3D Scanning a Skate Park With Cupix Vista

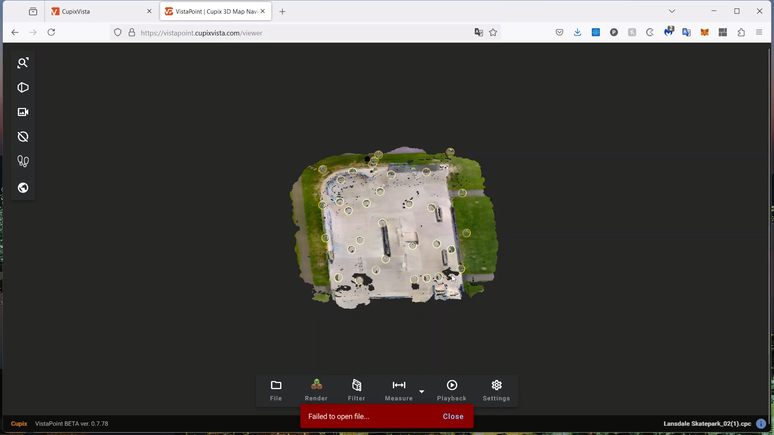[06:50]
okay there we go it's ready to go and we can rotate around nope oh I zoomed too much
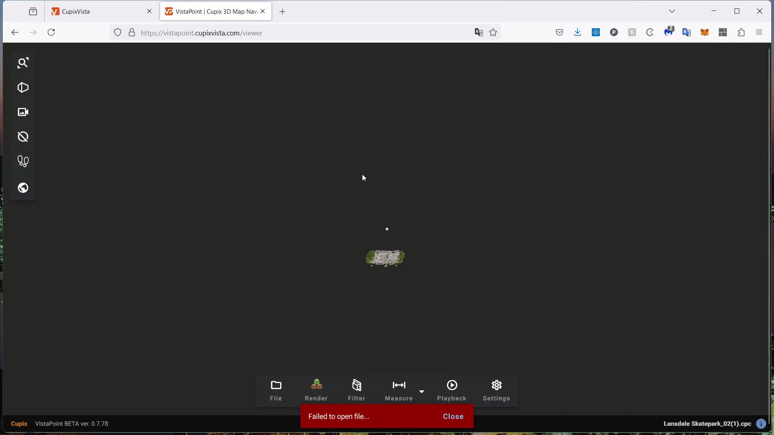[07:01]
let's zoom in with the mouse wheel
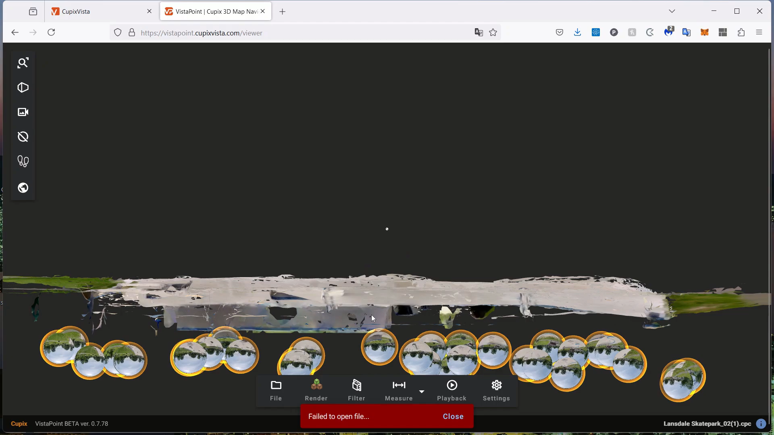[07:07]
and yeah we can really take a look at it all these little circles are points of interest where I guess because I paused for too long you can intentionally create one of these if you want just by uh standing still for a few seconds so if we click on one of them
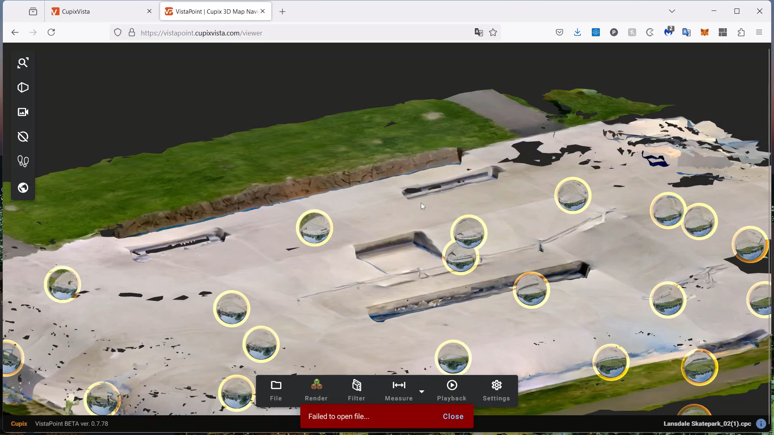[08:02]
and stuff like that but where we're looking for is to download it if we want to use it for another project in another program so come here file export
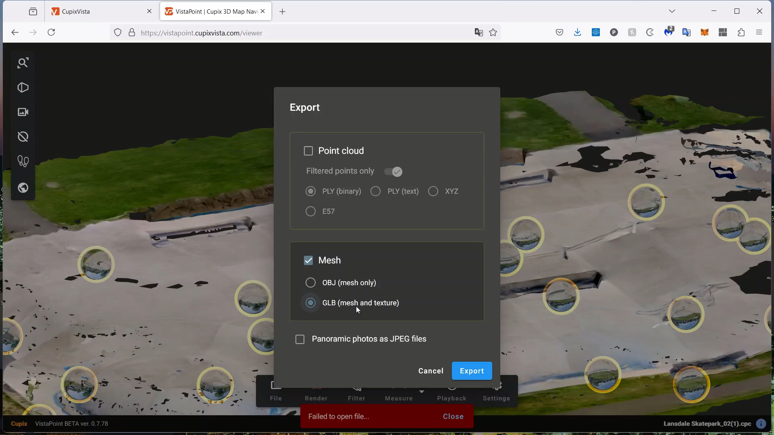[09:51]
use another program like light wave or maya 3ds max or any of those then you might be kind of stuck uh not being able to get textures you might be able to only get the obj with just the mesh but so i'm gonna open this up and we'll take a look
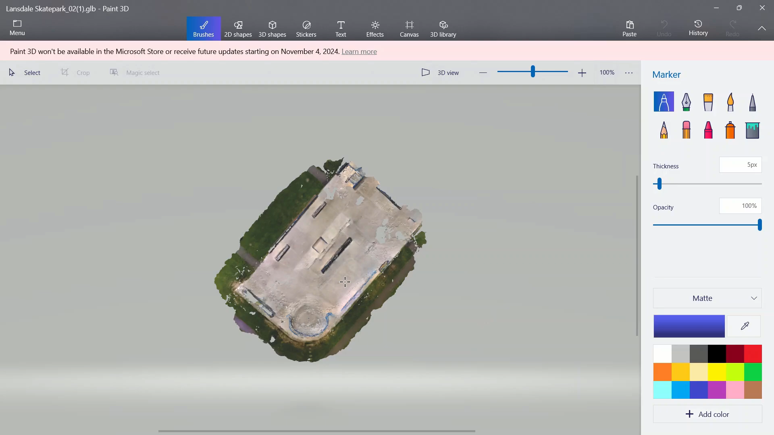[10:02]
okay here it is in paint 3d i'm painting on it i want to undo that so we can zoom in
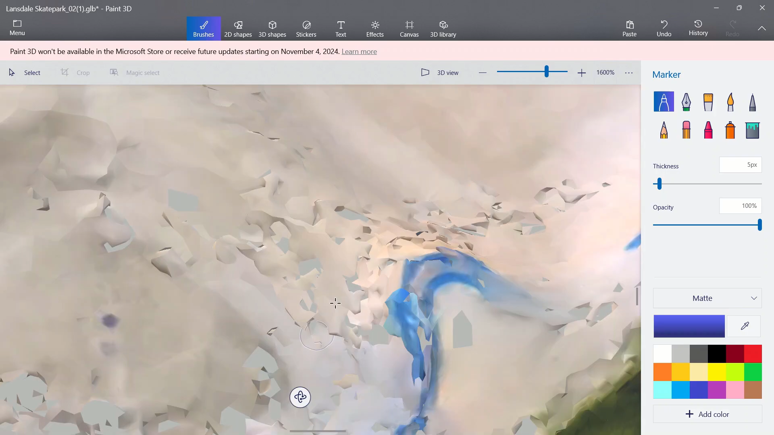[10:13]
so the texture's not ideal but it's not too bad
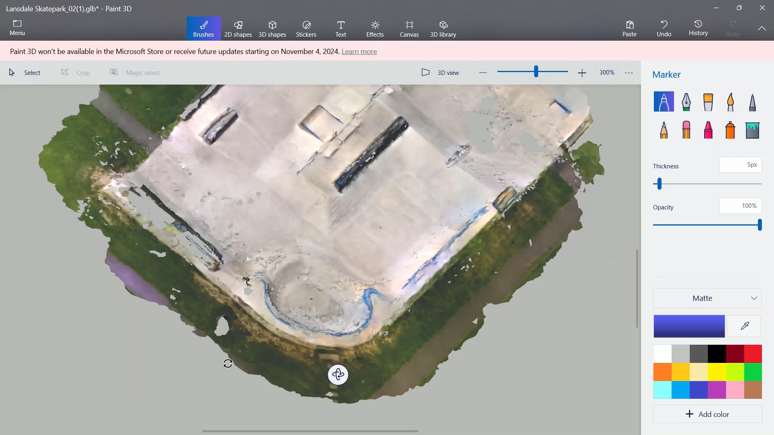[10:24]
okay pretty neat zoom in some more
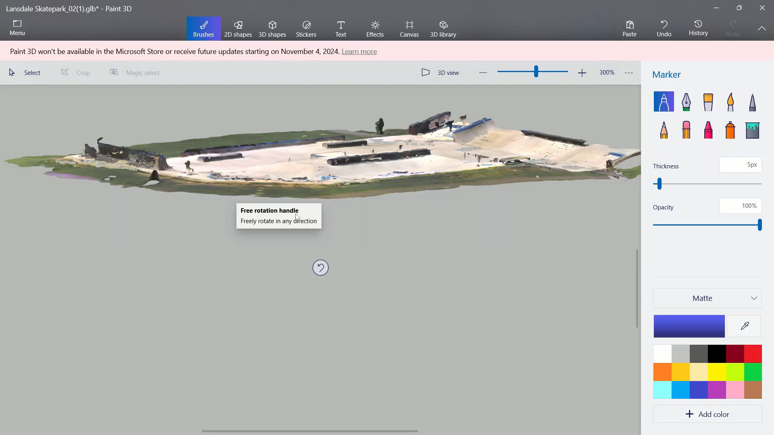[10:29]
so this is not like really high res you could use
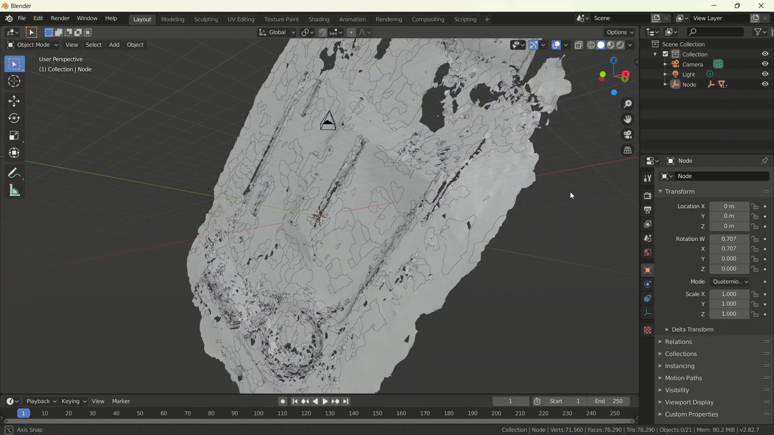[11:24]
and i do not see textures you'll have to forgive me i'm not very good with using blender okay you'll have to forgive me i don't really know much about blender but i know i
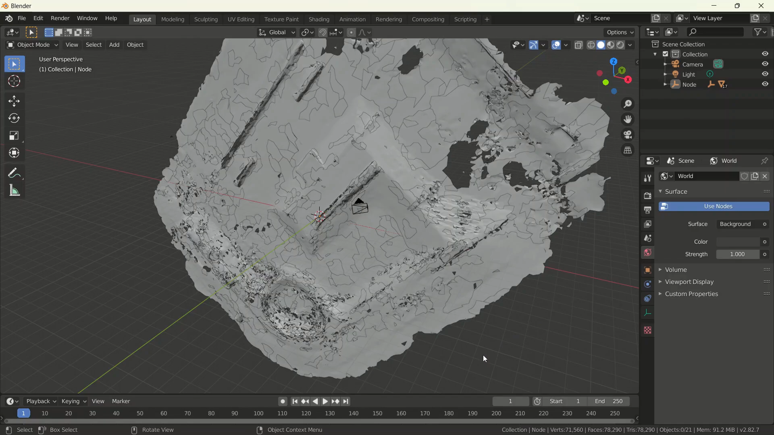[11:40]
have gotten it to display textures before uh it's just one of these settings i just don't really know them but so you know that it can
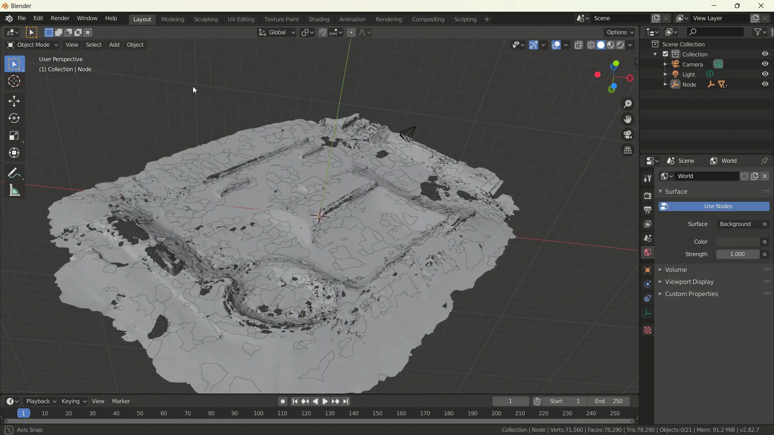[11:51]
download uh it can display textures as we saw in paint 3d um yeah that's a pretty low res model like i said
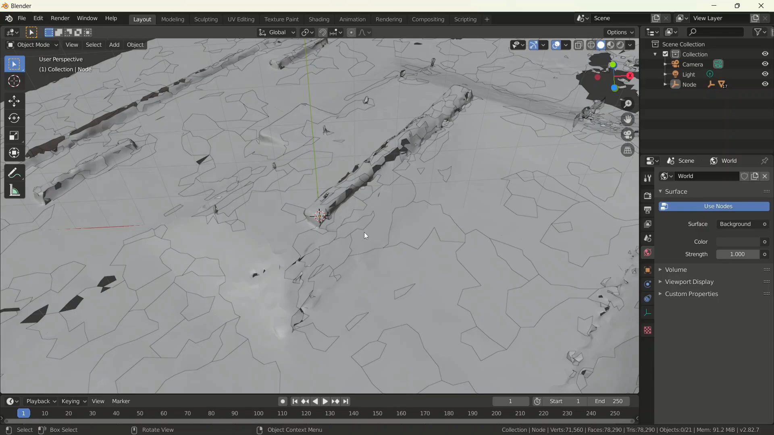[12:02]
so yeah you could use it as in the background or you know as a you know base for modeling something else
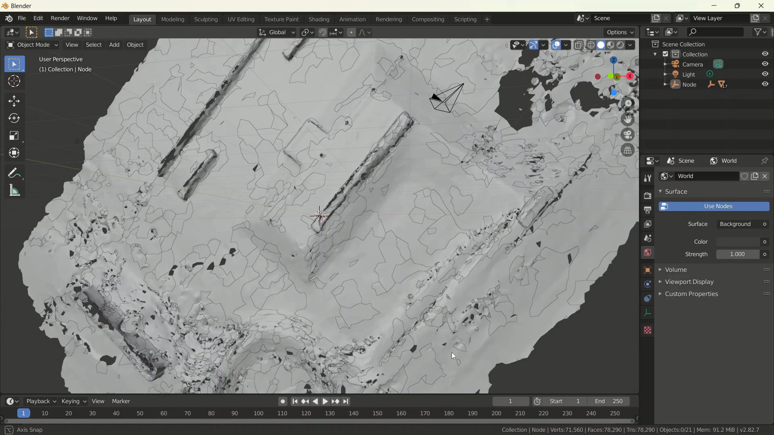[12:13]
uh that's pretty much it um but yeah
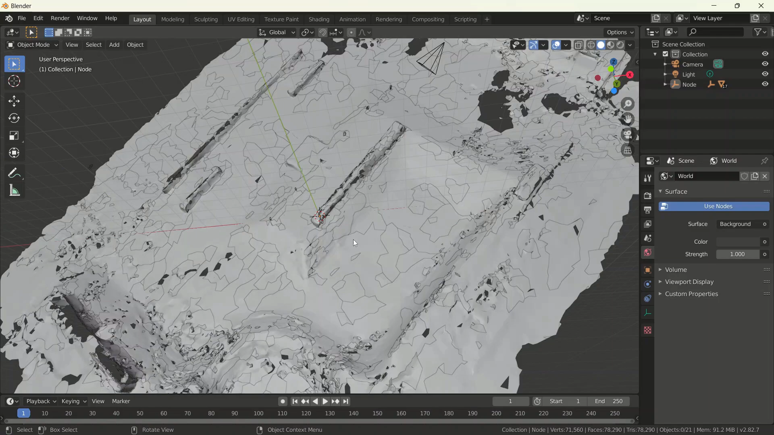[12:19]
so that's just the way it is um so it works okay it does a pretty decent job for what it does um considering the fact
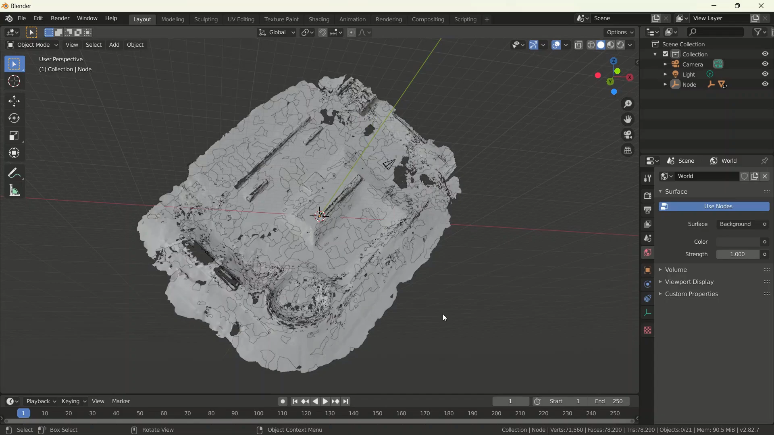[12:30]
that you're scanning a really huge environment uh i think that's not too bad okay so uh that's our look
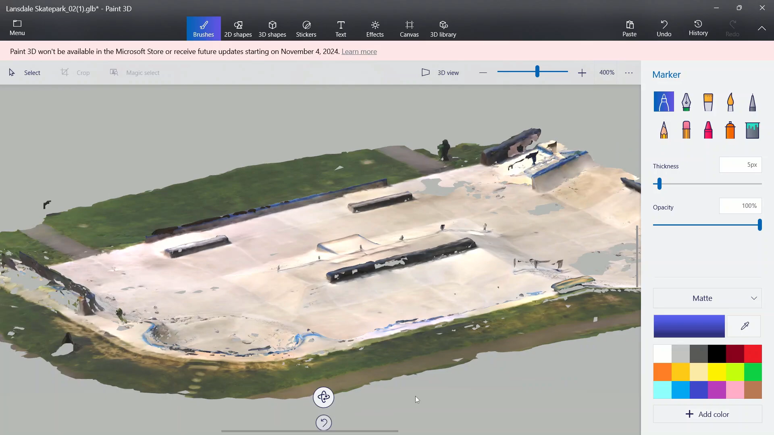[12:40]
at cubix vista and how it works with 3d scanning using a you know fully the 3d camera or a 360 degree camera i